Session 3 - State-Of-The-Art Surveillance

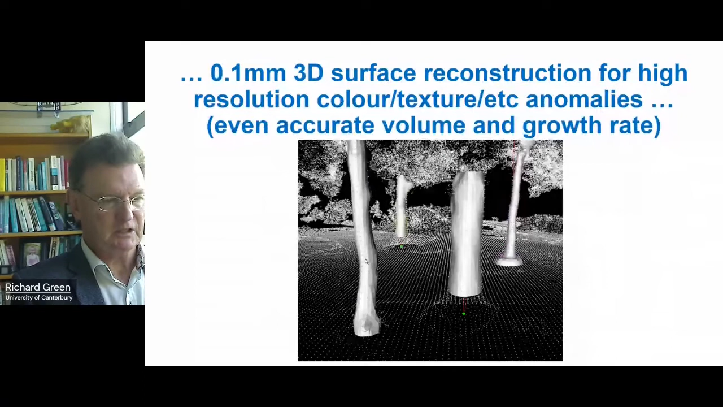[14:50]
like us humans have a cognitive model of what is a tree whereas a branch and it could even tell you the volume diameter um every thing that you can see on a leaf and so on so really huge produce in making you know a lot of people just often think in terms of remote sensing from satellites which is